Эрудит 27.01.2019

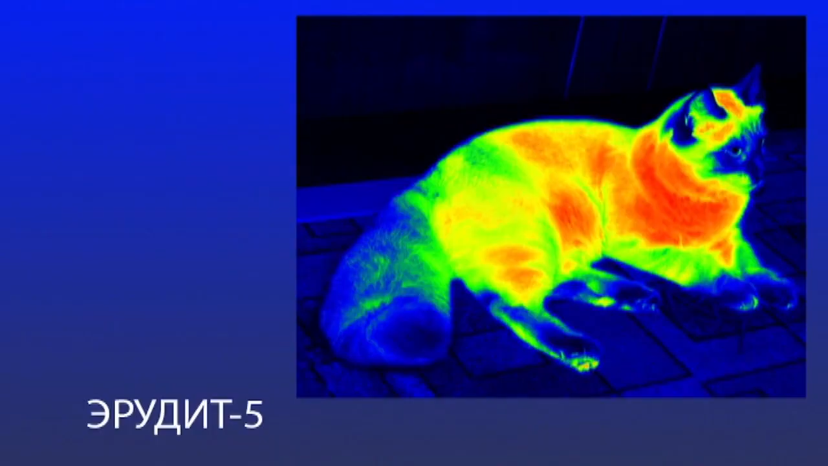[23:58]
Хорошо снят, красиво. Тепловизор. Ну, а как эти лучи называются-то? Да, это съемка. Тепловые. Тепловые или инфракрасные лучи великолепно!